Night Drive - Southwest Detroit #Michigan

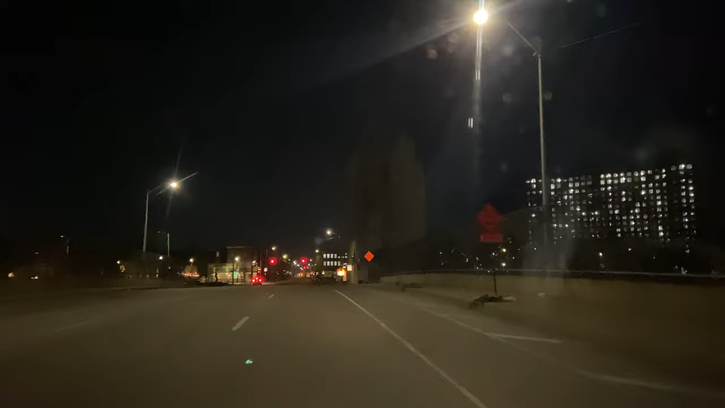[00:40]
But if you're familiar with Detroit, I'm going to take Michigan Avenue to like Junction and then Junction all the way down to West Jefferson. And then that'll be towards that project I was talking about. So if you like this video, at the end, please like any comments. I'm going to drive and talk at the same time. But this is like five, seven, eight minutes at the most from downtown Detroit. But if you ever come here like on the left and on the right, you know, you have a couple places that you can eat at.
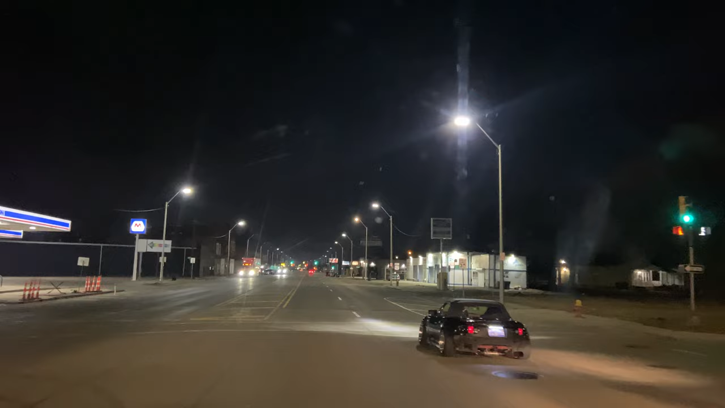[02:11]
So now we're going like away from downtown. And people are going to start driving fast. See the highwaymen right there?
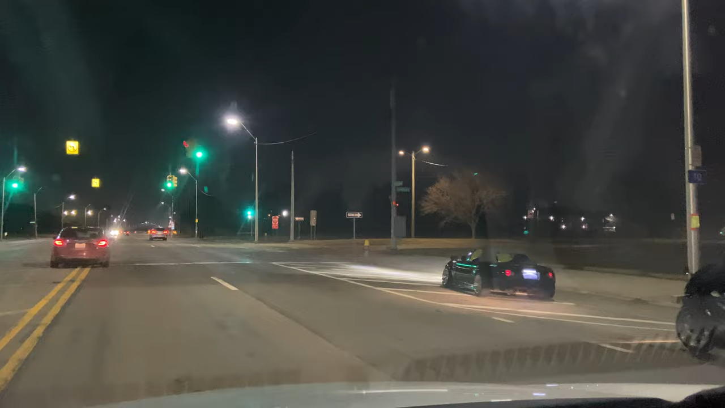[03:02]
a lot of people out there. So I'm just looking forward to seeing a lot of people out there. They had to have seen me doing the YouTube video, because that's even something that you don't really see. Well, you do actually see a lot of that, but not a lot. You know what I mean? I'm glad I got that on the YouTube. But anyways, this is we're going into southwest Detroit right now. And I still can't believe I got that. But anyways, going away from downtown.
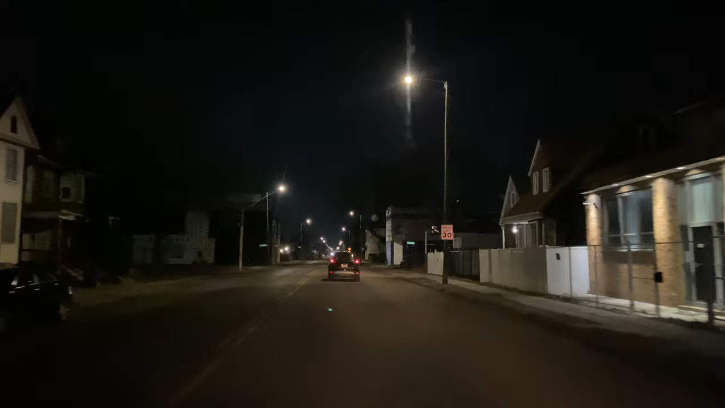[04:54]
This is mainly like where the people, you know, live. You have little markets and stuff like that. You know, obviously like a church, stores, but nothing really for a tourist. Detroit's got a bad reputation, you know, as being a very dangerous city. And it is. But you know, there's parts like this. Right now, it's 930 at night on a Wednesday night.
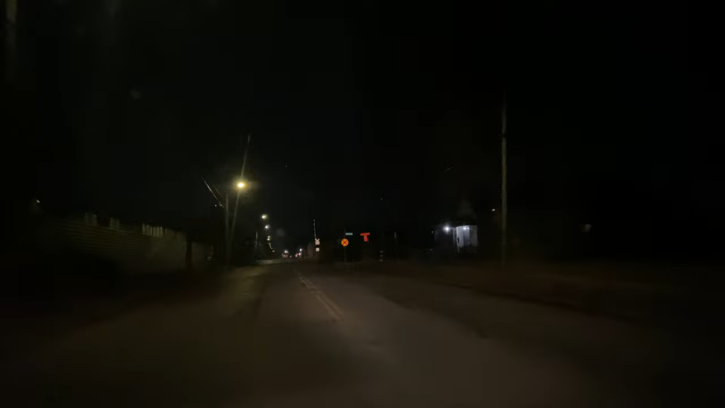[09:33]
But they tore down. That squeaking was my window. You won't hear it anymore. But anyways, they tore down. This is Del Rey. They tore down a lot of houses. And buildings in this part of Detroit. It's pretty abandoned for this project that I'm going to show you here in about two minutes. This is going to be about a 15 minute YouTube video. But anyways, they tore down a lot of houses, a lot of buildings for this area, for this project.
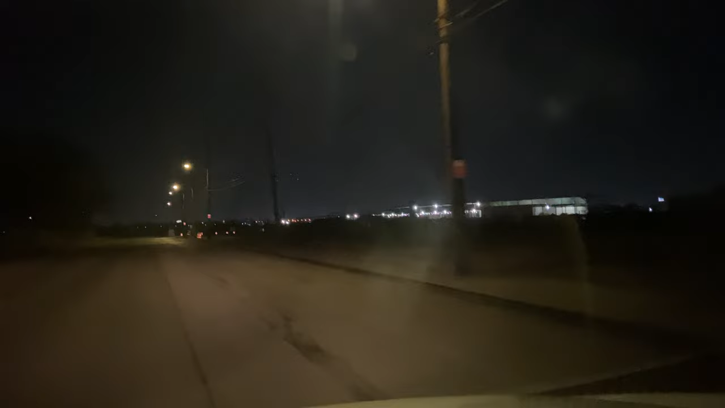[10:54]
U.S. Customs building, so. Should give you a little bit of a hint as to what I'm going to show you. Better stop sign.
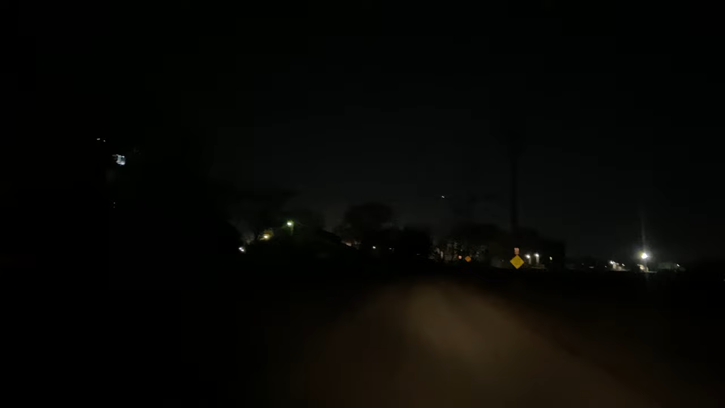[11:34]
Now, I'm pretty sure I can go back here without security at night. But I really want to show you this, uh, oof, got some really rough roads here. But anyways, I really want to show you this project.